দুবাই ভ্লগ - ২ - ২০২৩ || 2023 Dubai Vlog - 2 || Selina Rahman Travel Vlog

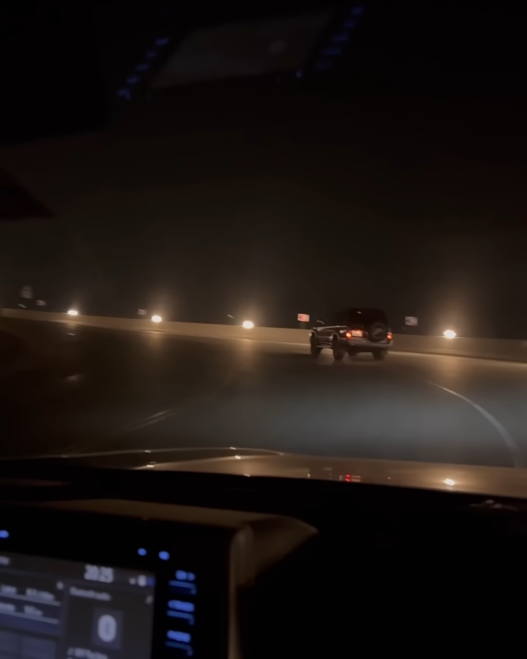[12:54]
So we are on the top of the mountain, it's called Corfaken Terrace.
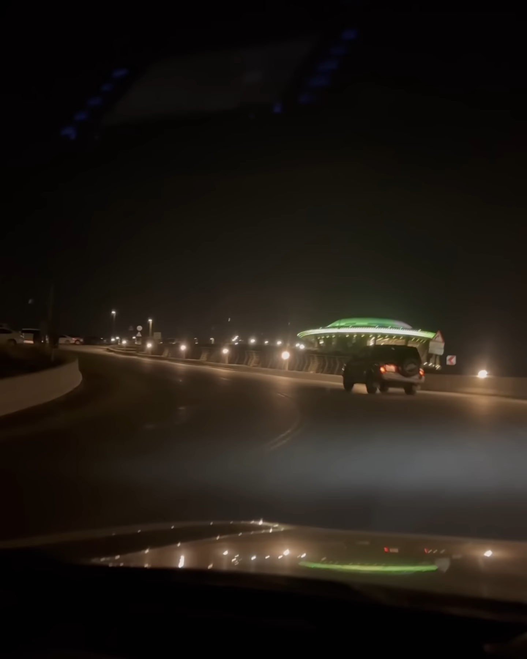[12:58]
We're almost there. Actually we are here. এখানে এই যে visitors রা আছে, এখানে অনেক গাড়ি টাড়ি দেখা যেতেছে। Well,
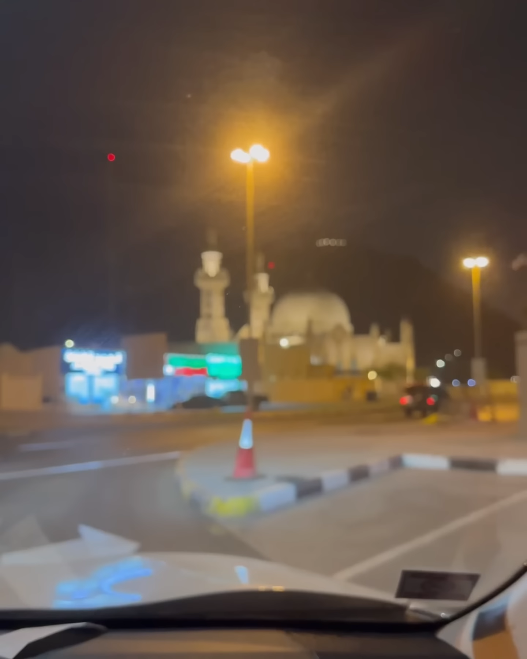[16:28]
এখন এই যে নিচে আসছি যেখানে খোরফাক্কান ভিলেজ যেটা ওইখানে
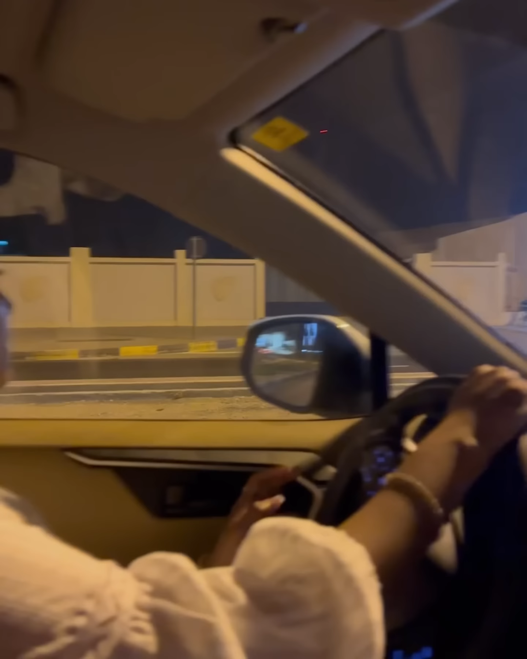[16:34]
আসছি তো এটা একটা ক্যাফেটেরিয়া এটা এই যে মসজিদ
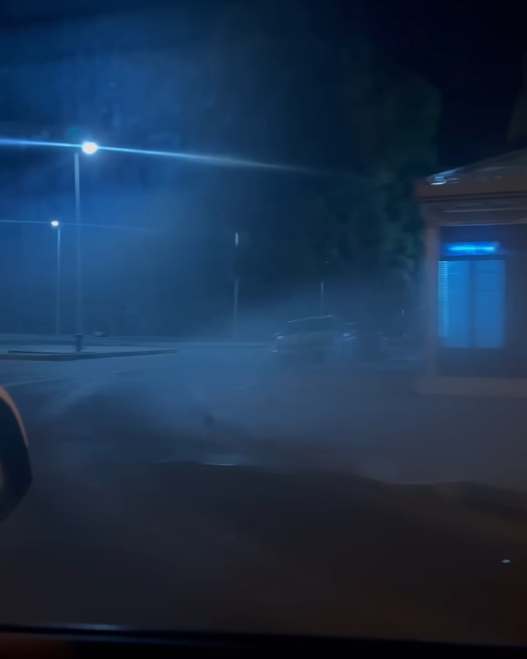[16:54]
একদম গেট করা ডিজাইনগুলো খুব সুন্দর মডার্ন অ্যান্ড দিস ইজ অলসো ব্রিদেবল মানে এত ট্রাফিক
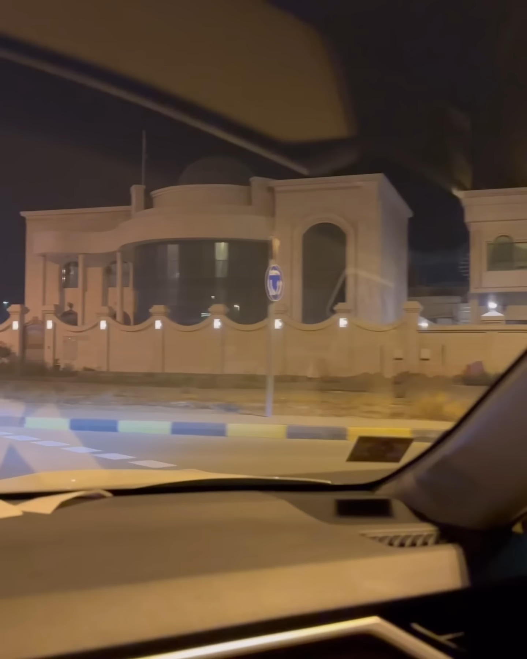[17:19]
মানে ভিলাগুলো আর কি খুবই সুন্দর নাইস বিউটিফুল এই যে কি সুন্দর গেট কি সুন্দর করে এই যে এই বাসাগুলো কি সুন্দর দেখা বাসটা নাইস
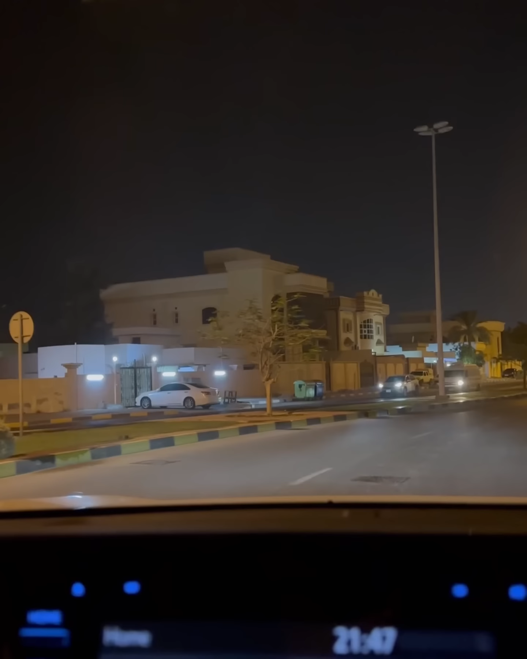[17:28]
বিউটিফুল আর ওদের গাড়ি বাইরে সব পার্কিং
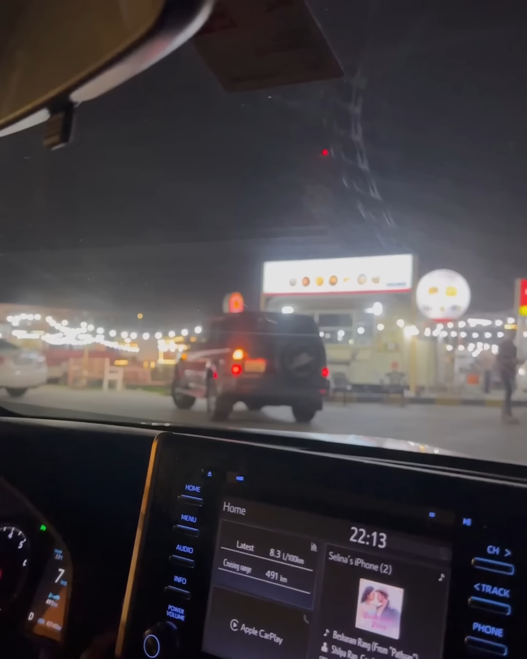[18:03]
তো আমরা এটা হচ্ছে শারজার খুবই একদম বর্ডারের খুব কাছে তো এখানে ভিসা লাগে না
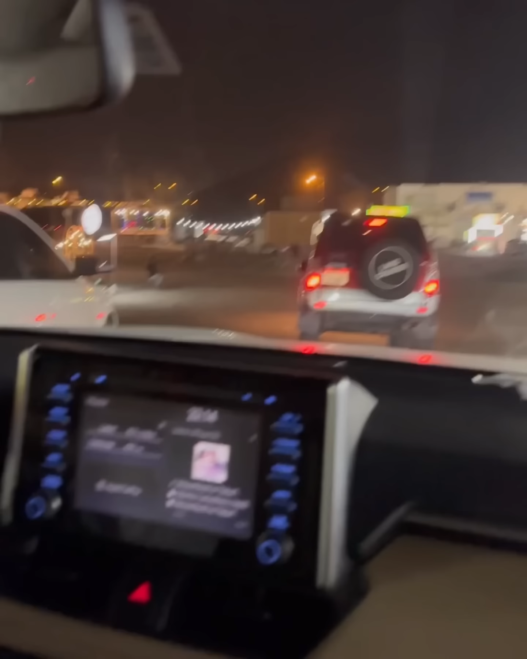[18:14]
মতো আছে খুবই সুন্দর একটা ভিলেজ স্টাইলের ফুড কোর্ট
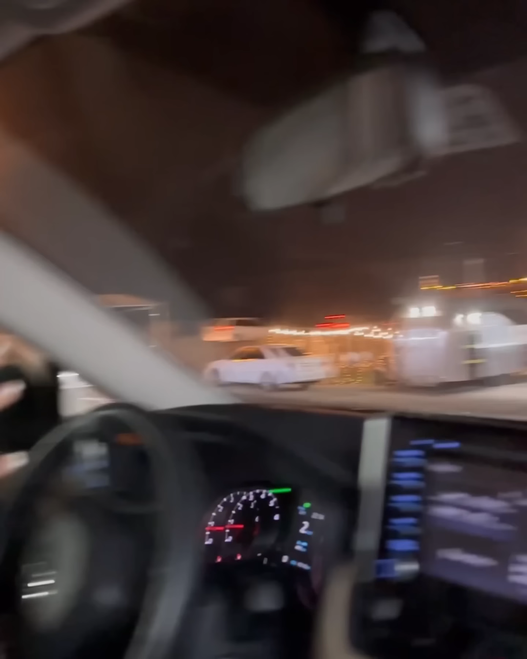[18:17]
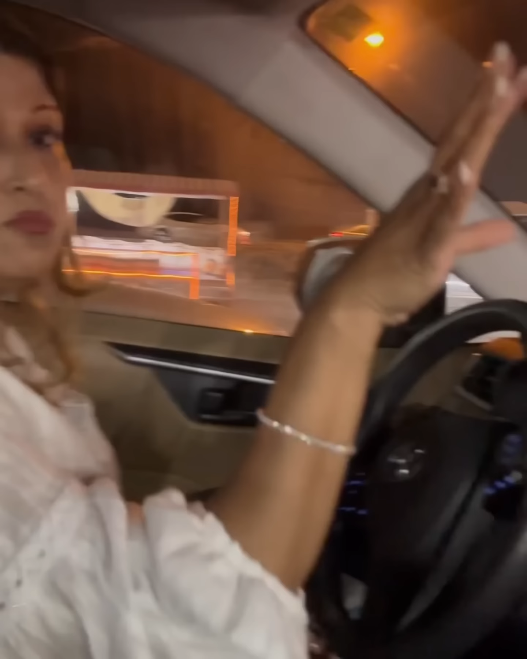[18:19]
সব মিটার মতো তো এখানে এখন আমরা মানে ই করব খাইতে আসছি এই যে এখানে রাস্তাটা এই যে এই জায়গাটা দেখা ফিল্ডটা এটা এই যে নুড়ি পাথরের কোনো ইয়ানা পিচ ঢালাই কোনো
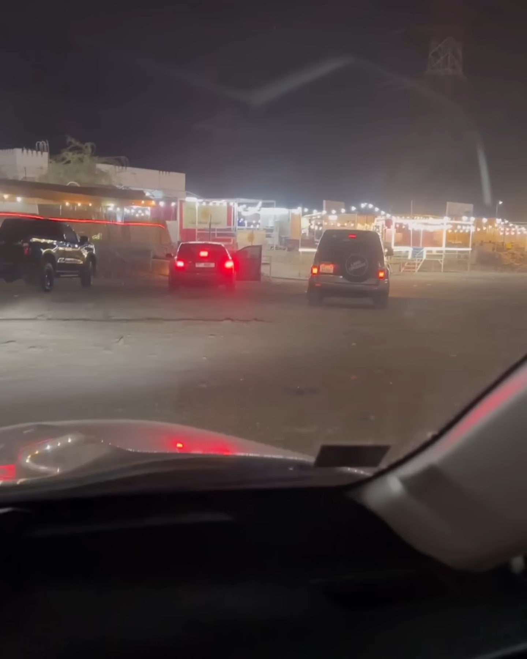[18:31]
রাস্তা না কোনো পার্কিং লট না এটা একদম ওপেন একটা হাইওয়ের পাশে যেরকম থাকে ঠিক সেরকম ওরকম বাট বিউটিফুল ইটস নাইস আমরা